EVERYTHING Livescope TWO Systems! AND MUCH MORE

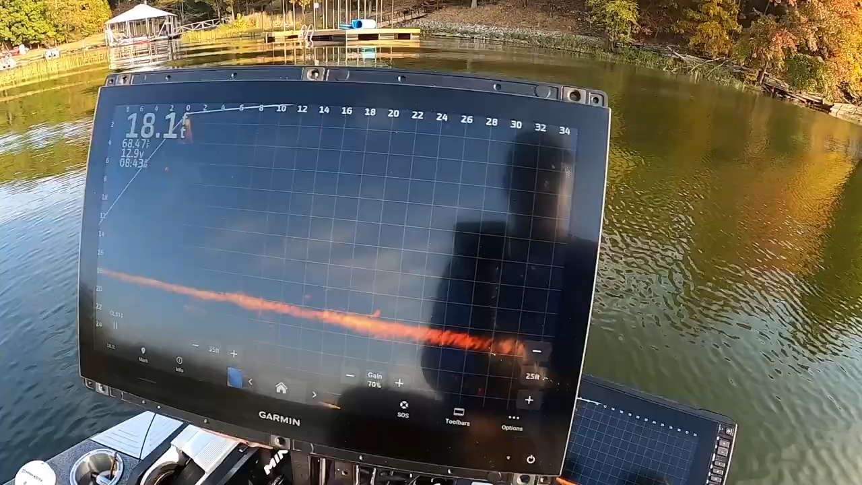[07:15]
was um there's
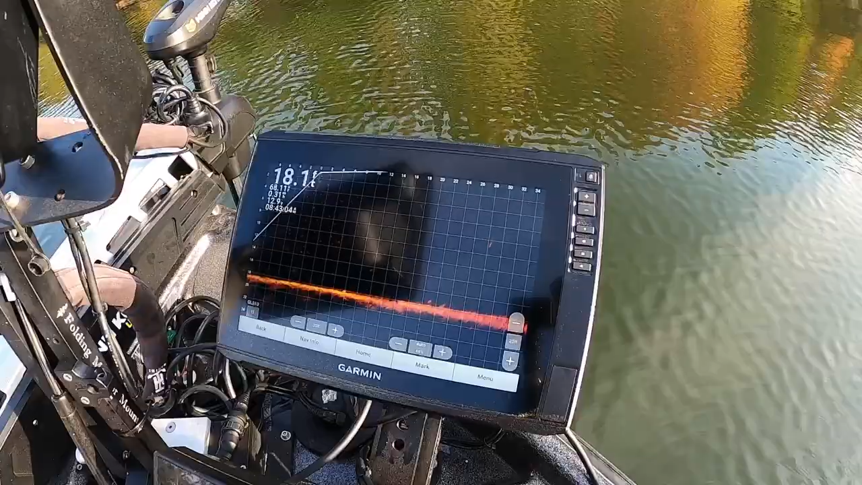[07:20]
the flicker right there when they cross beams
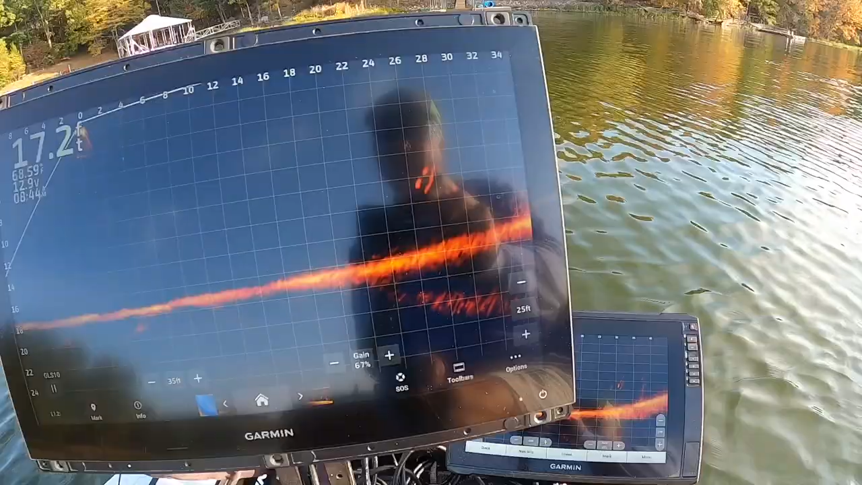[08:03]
um we're gonna go to a pile all right so that's totally cool there's the pile okay actually pretty really good picture off my 8616
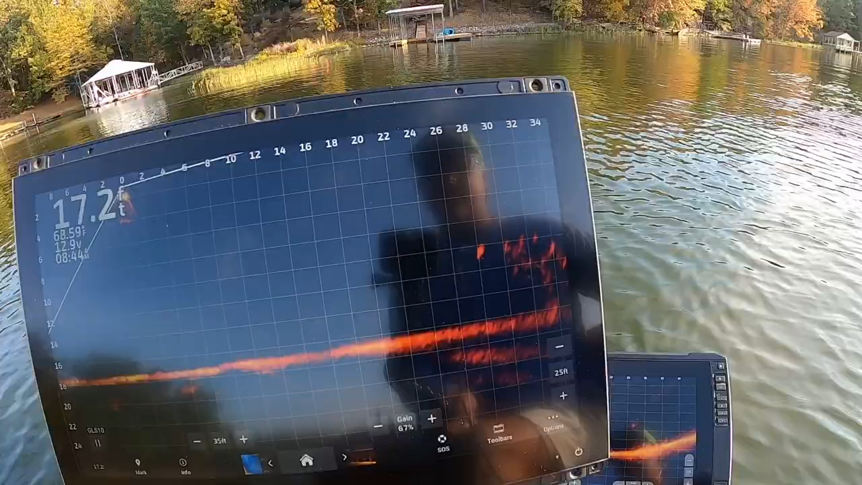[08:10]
right there now you can see the same pile
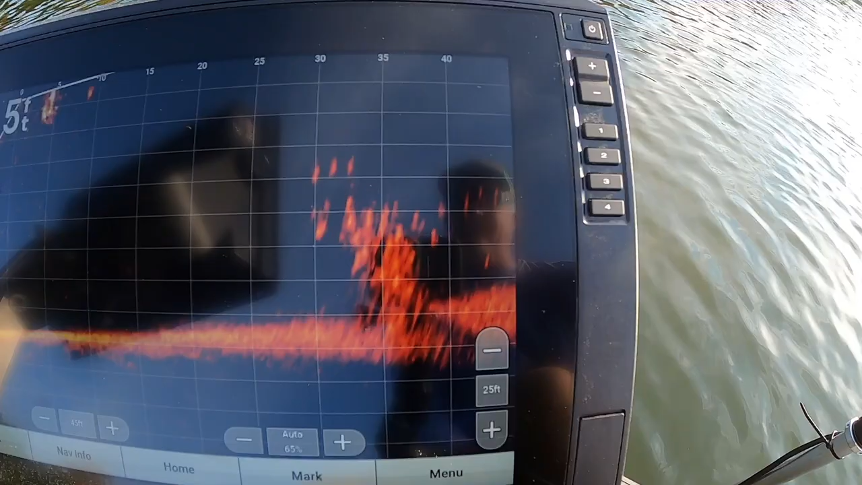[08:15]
right there you know that's stretched
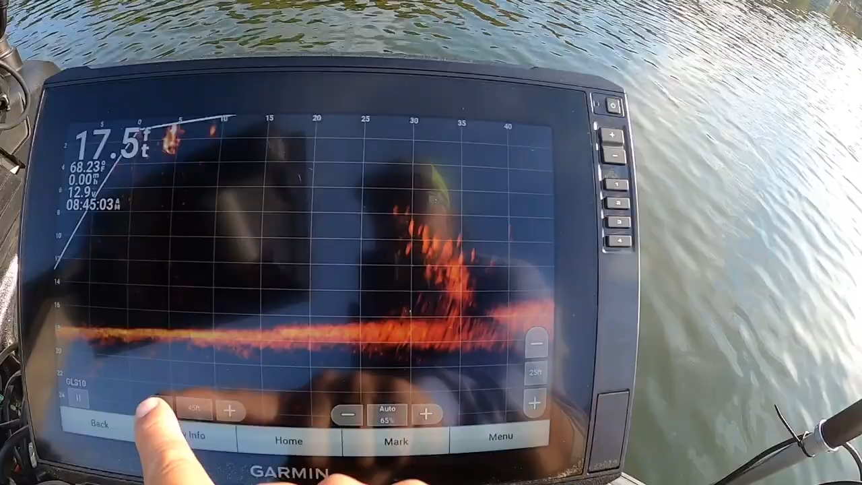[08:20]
On screen: depth 17.5 ft
out a little bit we're gonna bring it in this is really a lot to to handle here and with okay so that picture looks pretty good now if you've noticed i have switched to the the amber
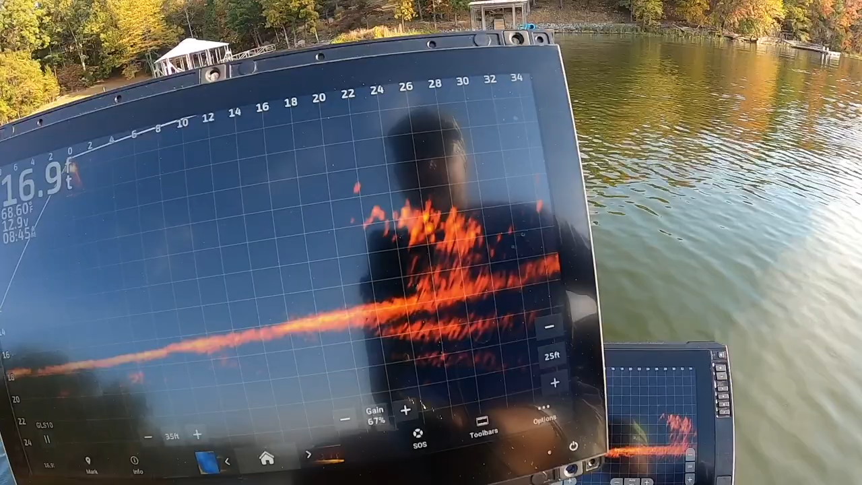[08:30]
color i'm getting away from that green color i think the pictures just are really they really pop
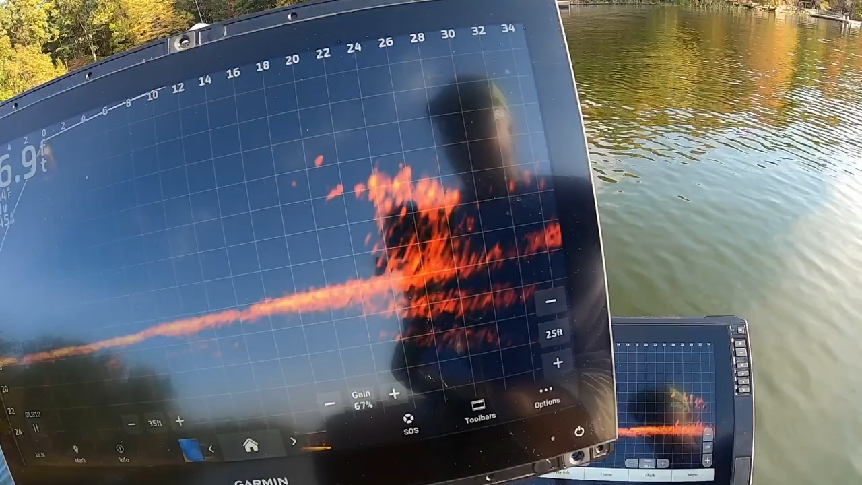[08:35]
with this new amber i don't know if they've made a modification to it to be quite honest with you but i can assure
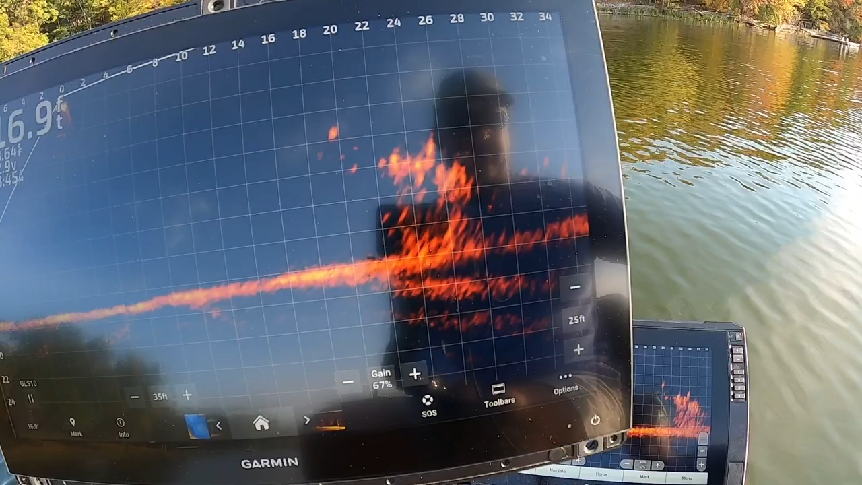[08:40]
you that it is pretty good now you can see the feedback right there you see the feedback guys that can really you know start to bother you but again if you have two systems on your boat really you're not looking at the same thing at the same
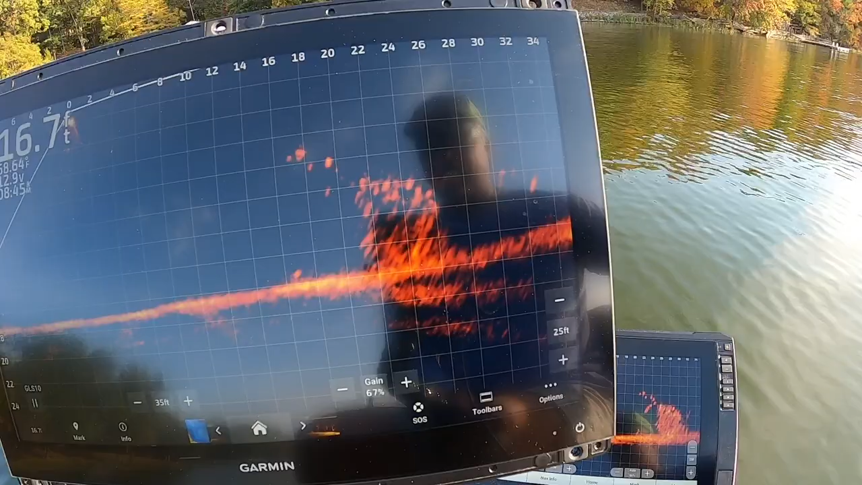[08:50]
On screen: depth 16.7 ft
time at least you shouldn't be but perhaps who knows maybe you know but i i have to say that
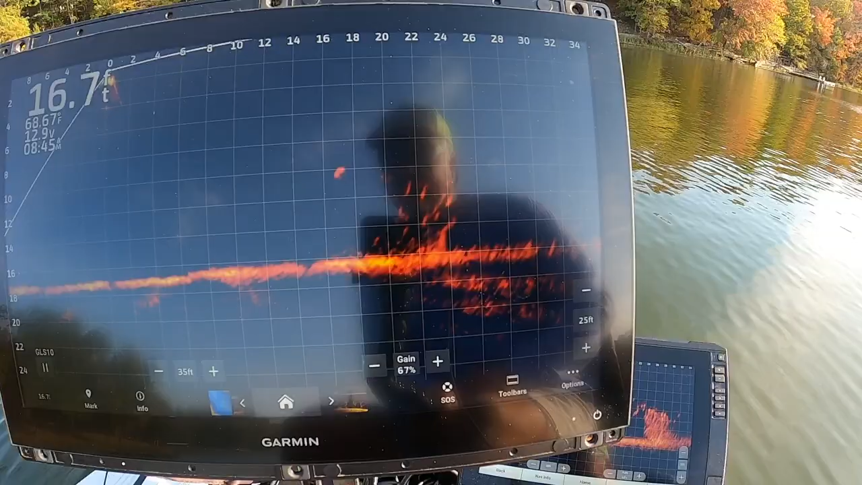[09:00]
On screen: depth 16.7 ft
i'm just trying to see which one i like better so there's that picture i think the target separation on this
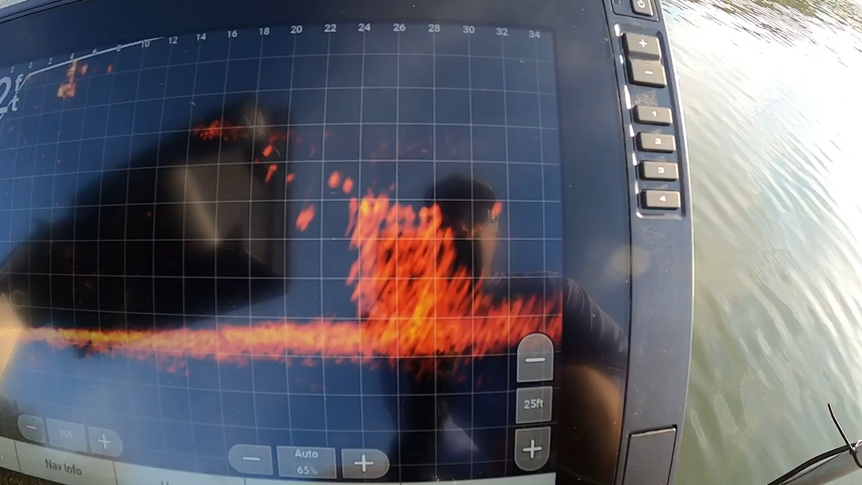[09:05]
126 is a little bit better so i'll probably change the transducers over today just to see if it's a transducer issue but i can make that go away up here just by turning the
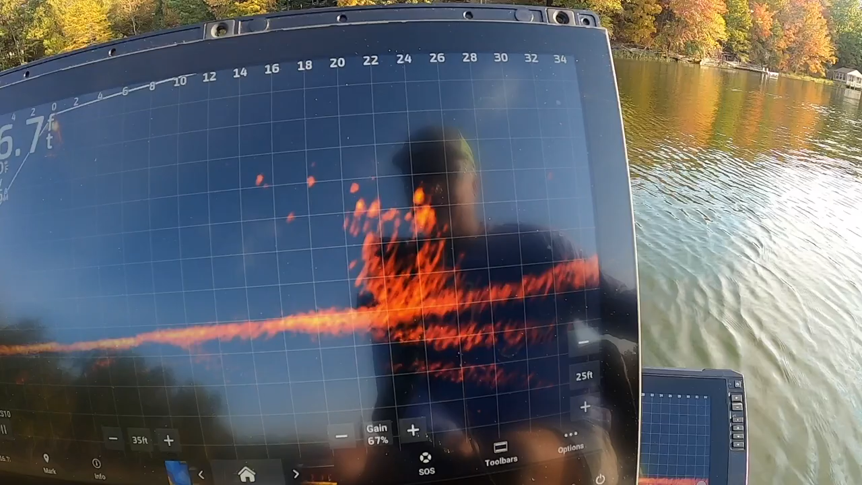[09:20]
okay so then i'm going to go around here and look at this guy
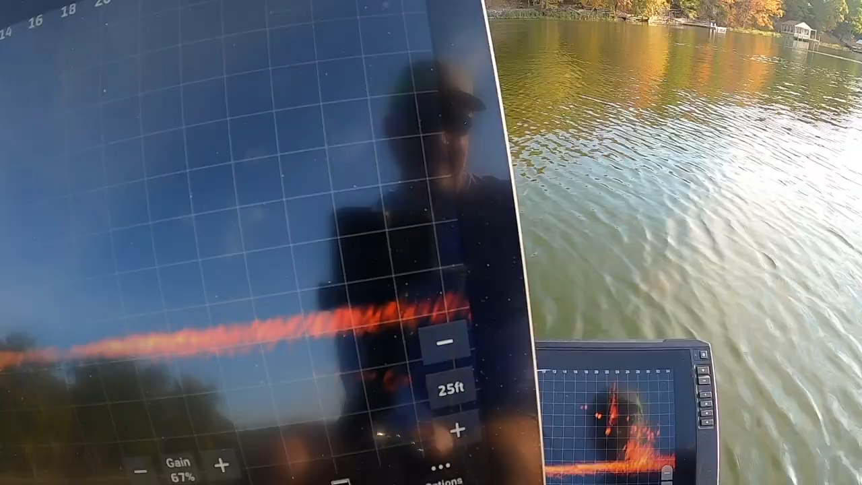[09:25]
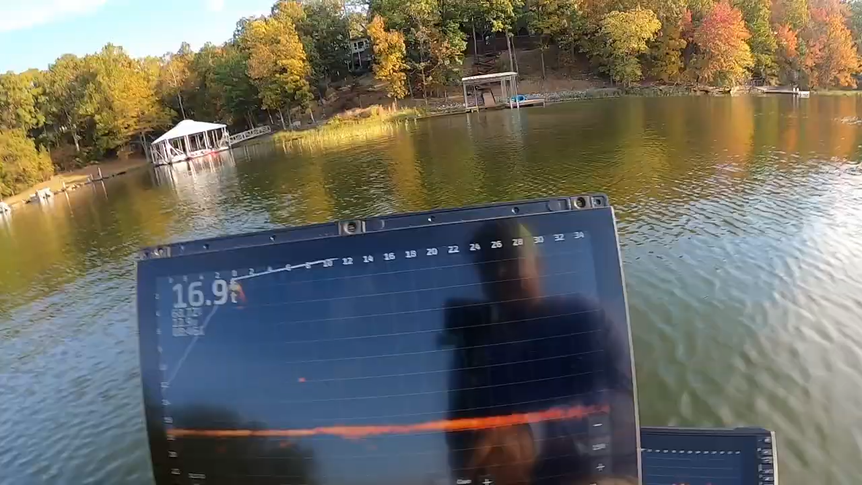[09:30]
On screen: depth 16.9 ft
and i mean that's pretty tight so here
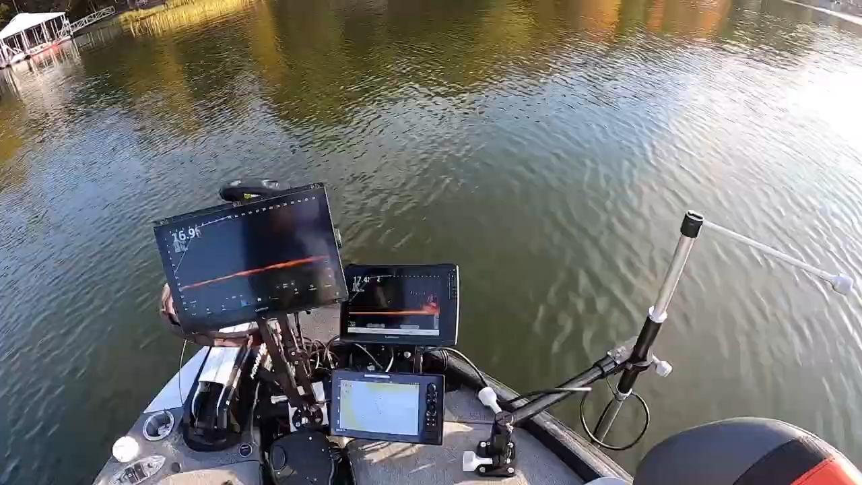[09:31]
we go this is it this is the system right here it doesn't i mean this is an absolute overkill system don't uh you know but as a tournament angler you have a lot of this stuff
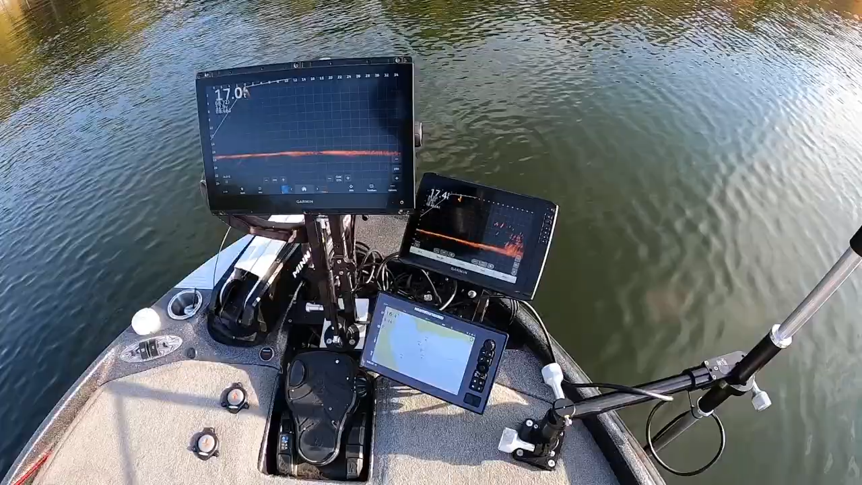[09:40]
going on and um you can value every aspect of it if i if i were to get used to get rid of one unit it would be this guy down here i think that the mapping on
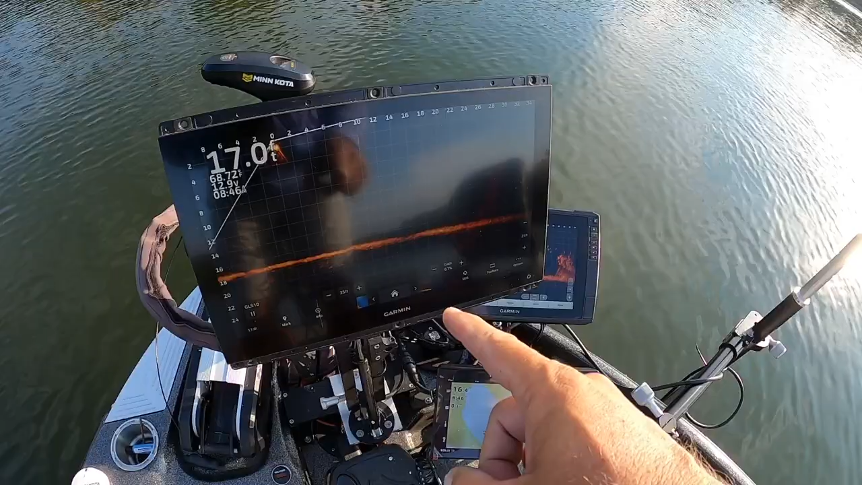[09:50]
On screen: depth 17.0 ft
the garmin is fantastic you can see it right here you can actually have your life